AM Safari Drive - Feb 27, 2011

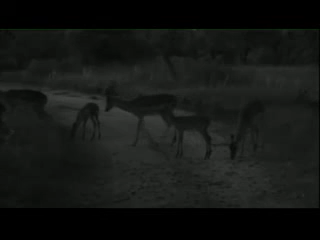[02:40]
They're busy chewing on the marilla fruits.
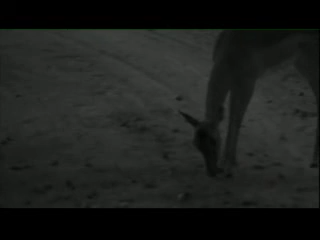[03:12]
They usually eat the yellow ones because the skin is softer than the green ones. And also the green ones are a bit bitter.
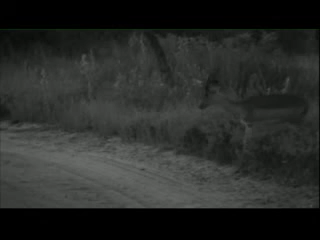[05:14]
We are also sniffing the marula fruits.